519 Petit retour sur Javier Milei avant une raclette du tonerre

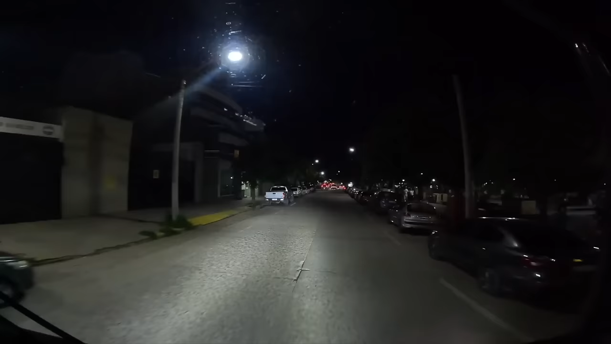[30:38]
Le monde, on va se garer où ? On voulait se garer par là, mais on va se garer là où il y aura de la place parce que là, c'est chargé.